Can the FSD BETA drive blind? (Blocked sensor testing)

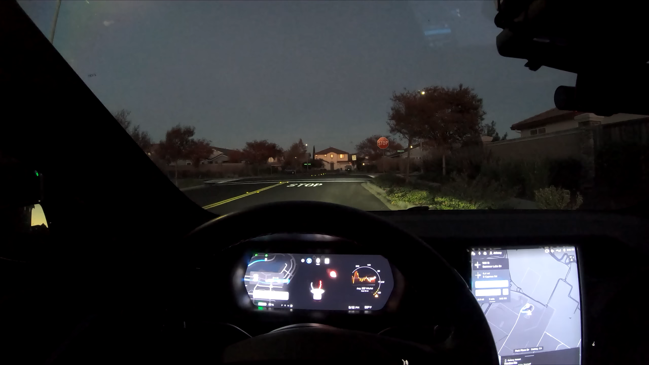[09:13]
I'm really not even sure what to say here, I have no idea how it's seeing everything. I made sure to cover every inch of that, of the three forward-facing cameras. And you can go back and look in the picture. There shouldn't be anything that's exposed, even in the bottoms or anything, but somehow it's still picking up some of these curbs and stuff. Do you think this is the radar at work, and how is it visualizing the road ahead? I just don't understand. This one, this is actually a pretty confusing result to me. I have no idea how it's seeing what it's seeing right now.
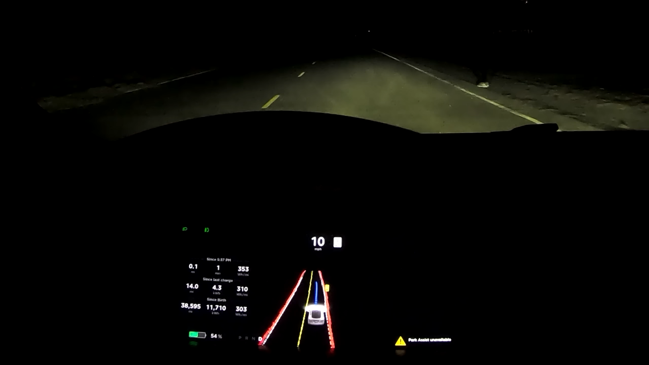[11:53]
I have no idea how this is the result. Maybe it was some error in my testing methods. I would have put all my money on the narrow cam being able to see her super far away in the dark. But in this case, it looks like it was actually the wide angle camera able to see her. So I'm unsure of this result. I hate to end these videos with more questions than answers, but it looks like that's exactly what I'm going to have to do today. Then the last thing I figured I would try is just driving around with the radar blocked.